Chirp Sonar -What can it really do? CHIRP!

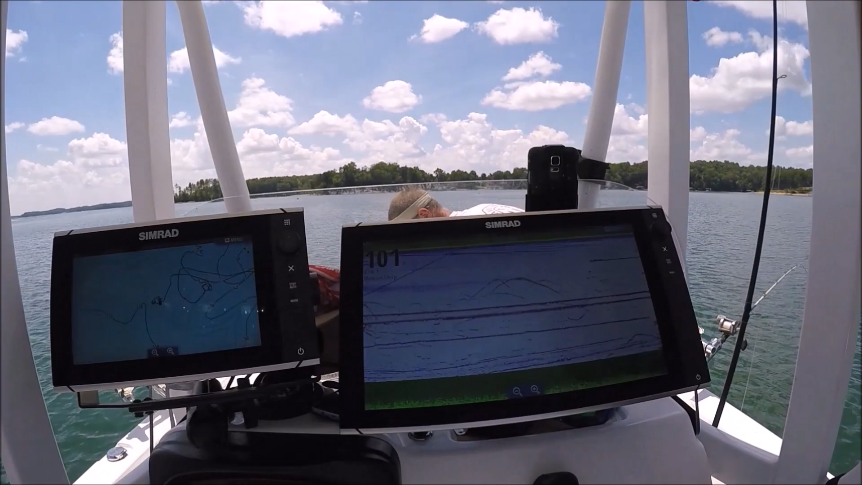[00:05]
can see all four on the screen at one time with one transducer one two three
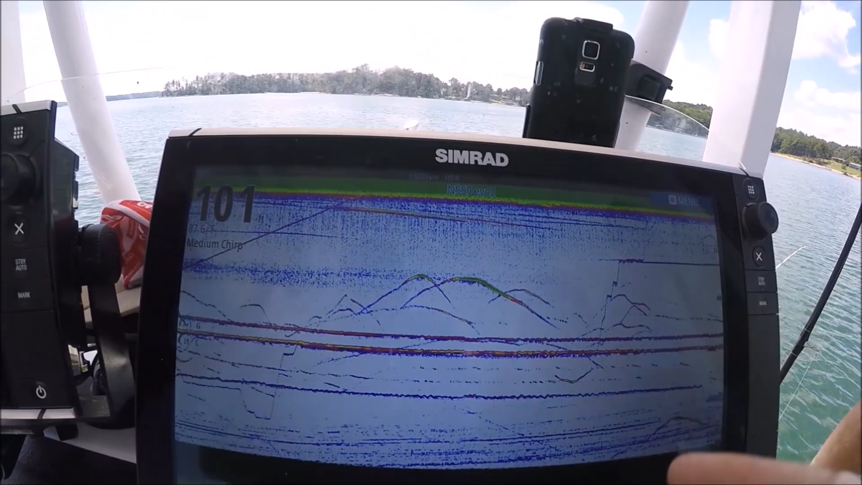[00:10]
four look how far apart those are set one transducer just a medium chirp transducer less than 300 bucks it's aermar tm150 what we're
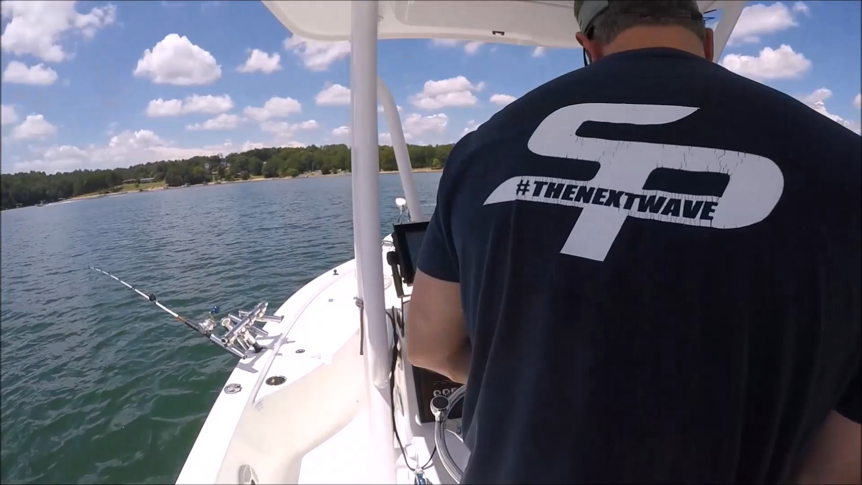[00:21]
seeing here is the steady lines of those lead weights these are long leaders so like these
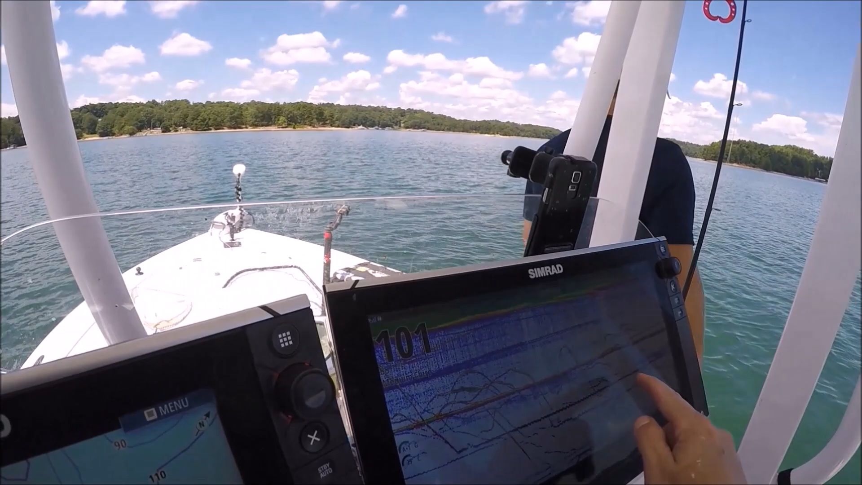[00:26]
the thin lines here moving that's the herring because these herring can move that we have
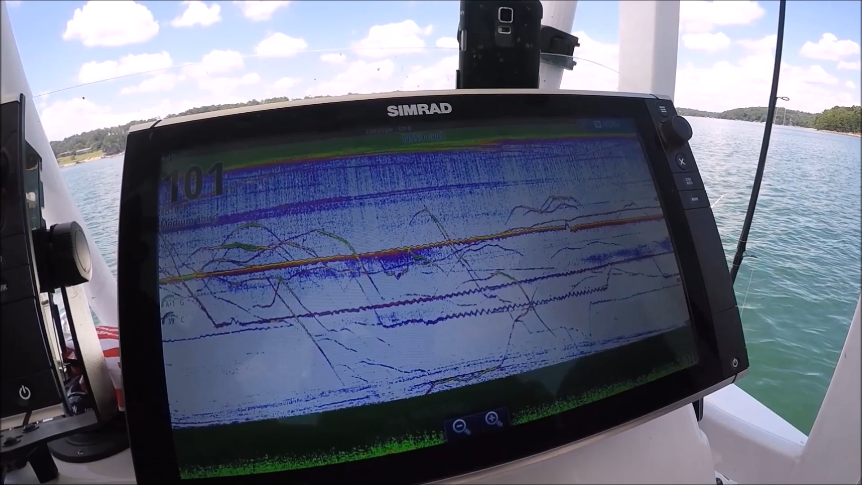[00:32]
very long leaders so those little dash see that one right see that there that's your that's the herring swimming along so
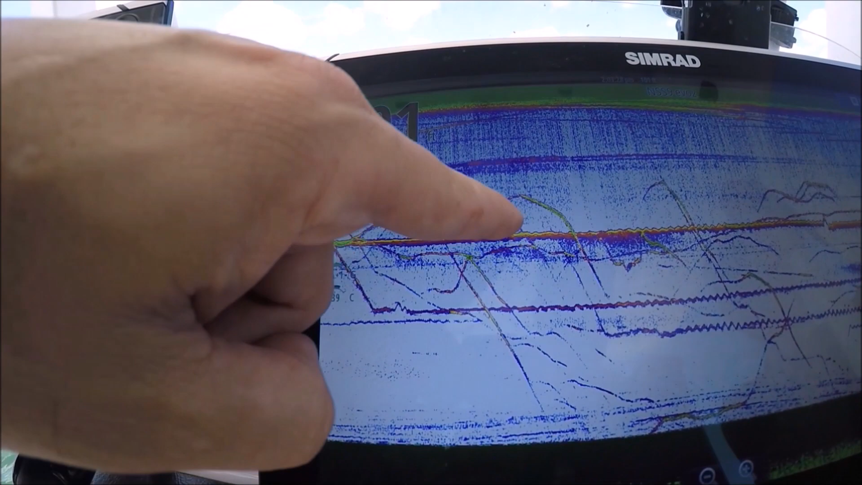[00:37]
that's his weight and that's and you'll sometimes you'll know what a fish is by because all of a sudden you'll see that herring stretch out the
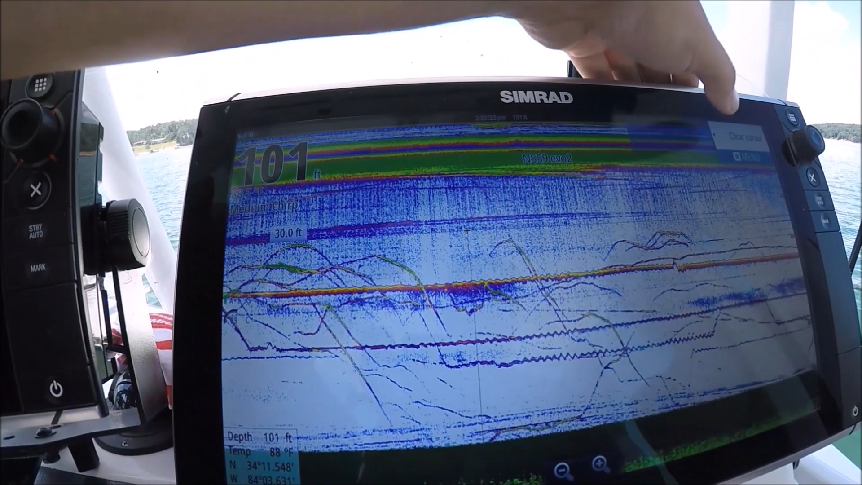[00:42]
On screen: depth 101 ft
leader you'll see that herring use all the leader just trying to get away from that that's
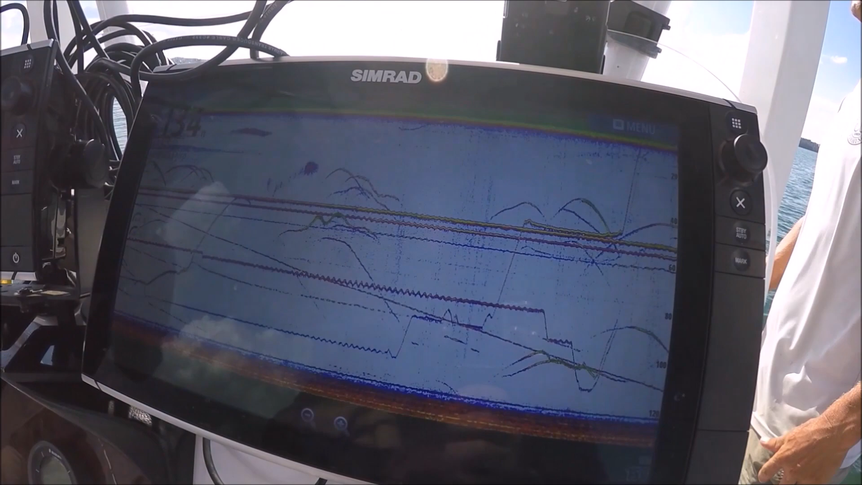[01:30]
all right this is what happened i'm trying to get the dang i want to show you the screen what just happened here take them on up there around that troll motor so they don't wipe out that other rod over there they're way down around that motor steve was looking at these two fish right here and joe had this line right here and steve goes drop it and he saw these two so he dropped it leveled
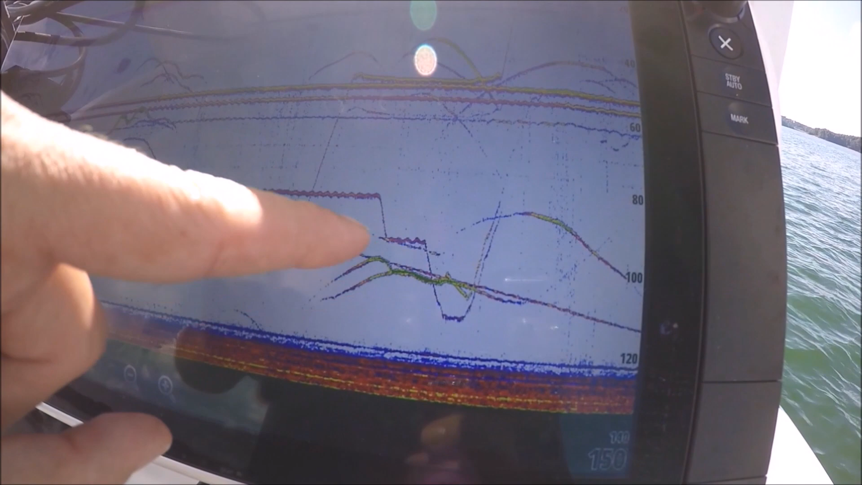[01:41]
out he says drop it again he dropped it went right bunk that that fish right in the head you can see right
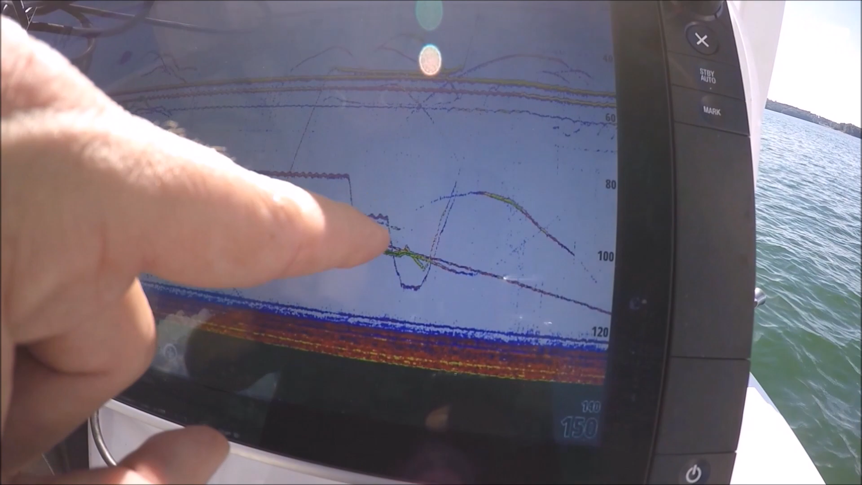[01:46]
here that fish just said what i want it he hooked up and that's him bringing it up he's hooked up right now he just brought that bait up from here
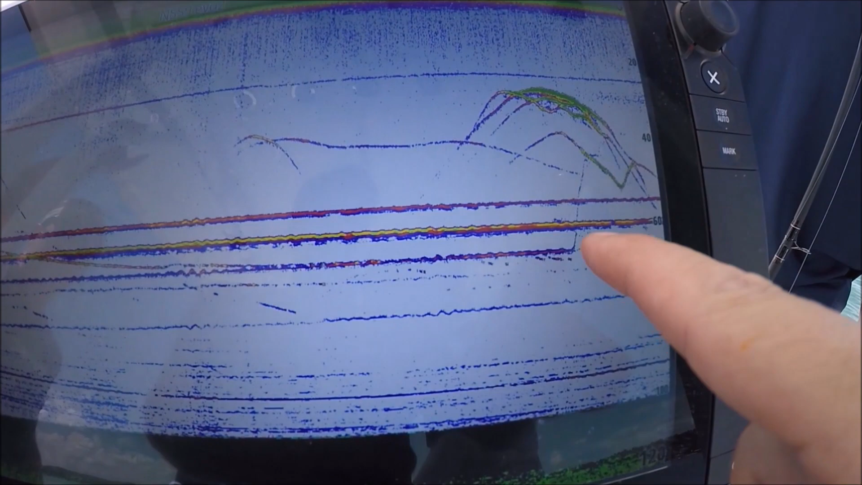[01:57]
right up into these stripers we came across he just brought it up to here and he saw
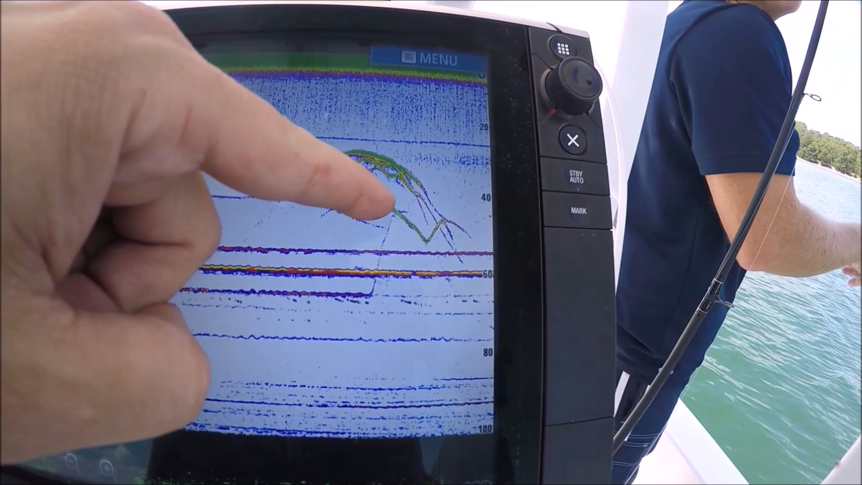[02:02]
that fish come and look at it from here went came and look at it look at him chase that bait these are leaders are
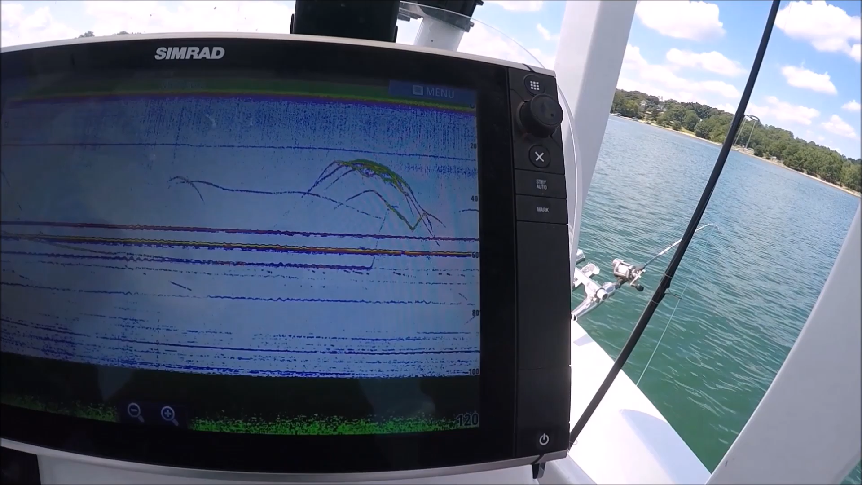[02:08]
a little long so they can chase them all over the place that's